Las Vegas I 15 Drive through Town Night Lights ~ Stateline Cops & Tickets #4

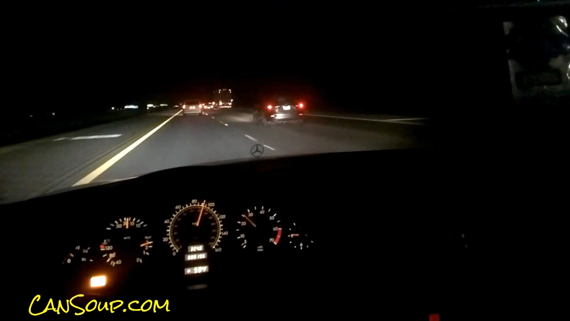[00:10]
Man, they're passing me like crazy, like I'm standing still. I'm serious. Like I'm standing still. That was a Porsche 911 Turbo. I'm going 90. 90! That guy's not. These guys are going 100 plus. In a highway patrol zero tolerance zone. Actually, that sign just flipped to move over, slow down now. But this is a 0% tolerance zone.
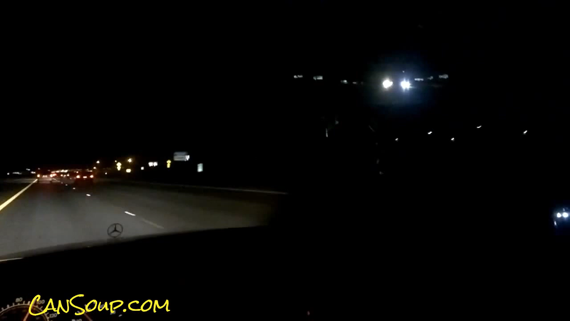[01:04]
Wish I had to cut that Porsche speeding past me at like 125. But I mean, I'm going about a 95. And they're just leaving me in the dust. I don't know about that flow of traffic law in Nevada. That's how it is in California. I don't think it's the same way here.
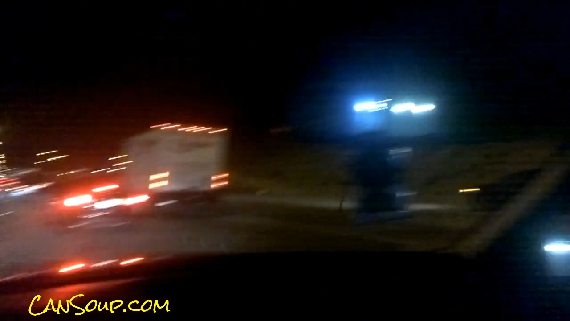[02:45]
The cop is getting back on the road. And this guy, he's just gonna let everybody pass. Look at that Porsche. He doesn't want no part of him. Well, I mean, I don't either. Go get him, buddy. In your Lincoln.
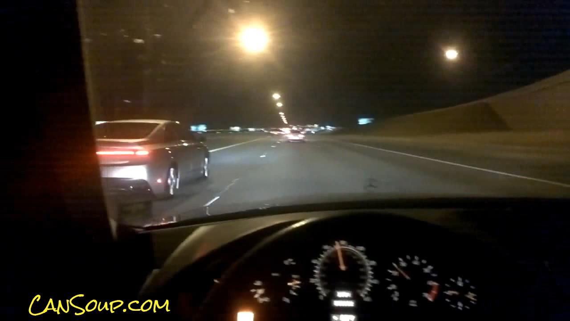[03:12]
Wonder why he's still got his lights on way up there. Well, that slowed us all down back to 70. For sure. Okay, I'm telling you, it's a ways away here. But you can still see the town. Ka. A $165 million production. Wow.
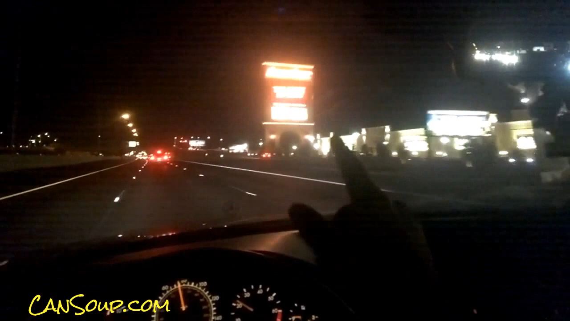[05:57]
I don't know what it's called. A Coliseum or whatever? Mandalay, Caesar's Palace, and that place. That Porsche wants out there. So does this guy. I'm slightly subdued now after that, though. Okay. I think we're just gonna play it right through town.
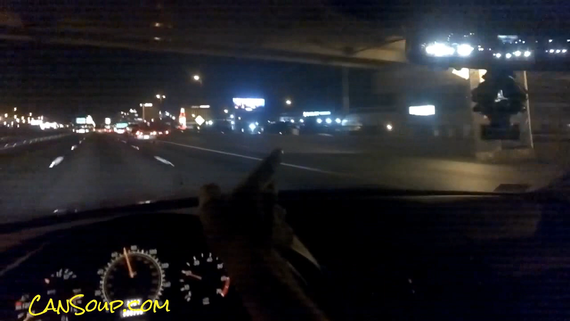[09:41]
This used to be, wow, retail now open. Wow. He basically opened a dealership here basically now. Did I say basically about 14 times? Yeah, it used to be down by the Las Vegas Motor Speedway. Hackathon.
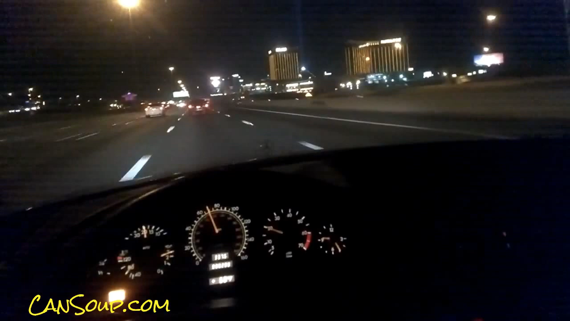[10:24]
Okay. Calling them out. Mandalay Bay. And it's all the way to here. That's the Mandalay Bay Convention Center. And it goes all the way back to that Mandalay Bay thing. I think it includes the Delano Tower, but I am not sure. They could have sprouted that one up in the middle of it. Crazy Horse 3. See, advertising more titties. Four Seasons Hotel. Wow, the Four Seasons must be what Mandalay is, maybe? I don't know.
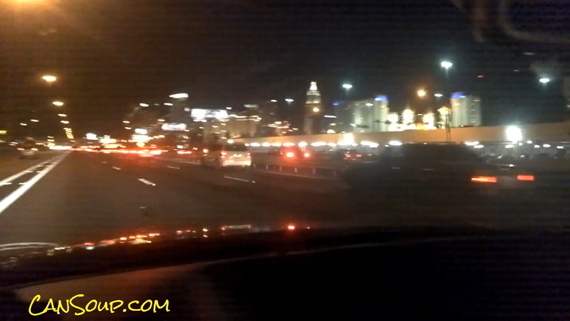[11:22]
The Jabberwockies are here. There we go. Rio is the multicolored one. Monte Carlo is right there. New York, New York is right there. MGM Grand across from it. And that strip goes right up there in between them. Girls Night, Outback, Thunder Down Under. They got the men ones here too, buddy. Not that I'm going. I'm just saying. No, no, go for it.
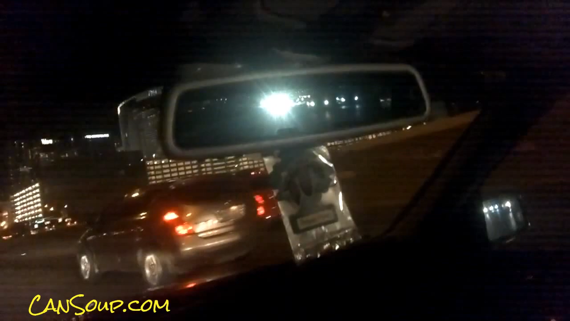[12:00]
The Aria has a beautiful hotel inside. Vidara. Cosmopolitan. Now that's mostly like apartment type things, I think. Trump Towers is over here on your left. Bellagio should be close to Caesars, and Treasure Island's right in the whole thing. Many, many of them on the other side that we can't see, that the strip splits. Planet Hollywood's right through there.
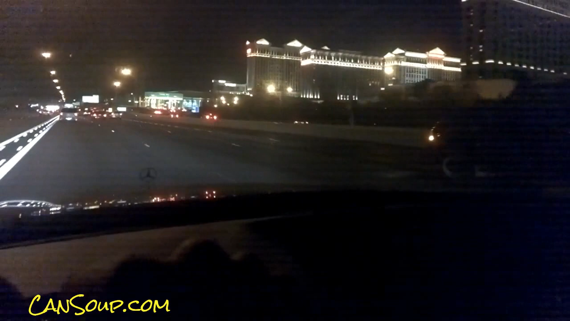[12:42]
If I'm not mistaken, Steve Wynn owns that. Caesars is huge. It used to be the place to be. Rio. The Palms is over there. Maloof Brothers, I think. Caesars Palace is huge. Wyndham's there. Where is Trump Tower? It must be up here farther. Gun show. They have lots of gun shows here. The Mirage.
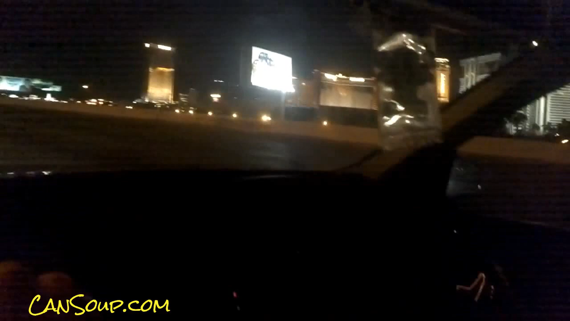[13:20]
Stratosphere is the space needle looking thing over there. The Wynn Encore. There's that new Ferris wheel thing. It's actually a little capsule you get in. Pretty cool. And more titty bars. I'm not trying to point them out. They're just there. What do you want me to do? Okay, now that Stratosphere pretty much splits the strip from downtown. Circus Circus is over there. Bunch of others. Harrah's, Riviera.
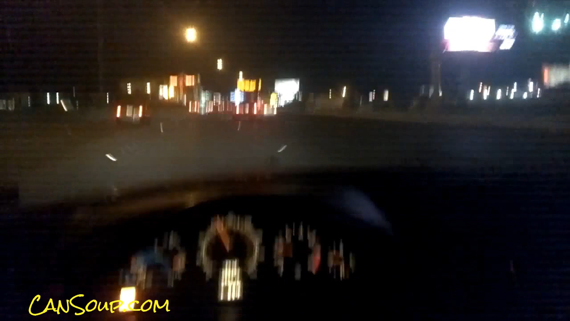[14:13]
We want out of this. There's Palace Station. Nice local place, but it's really close to the strip.
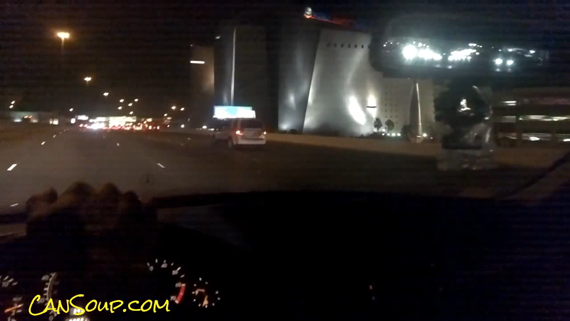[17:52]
pretty much the Vegas Strip and the downtown. You turn there to go up over downtown. And once you pass this, there is more casinos, there is more gaming, all that kind of stuff down this way. But it's more smaller places and like for truckers, like truck stops.